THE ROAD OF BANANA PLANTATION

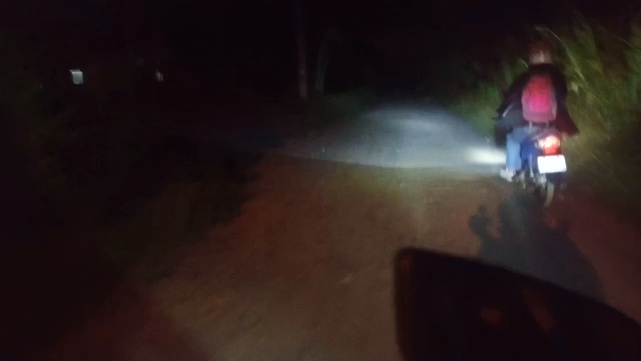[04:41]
Isang kilometer. Sobra, ya tak? Ito, straight. Straight. Straight. Rack road. Rack road.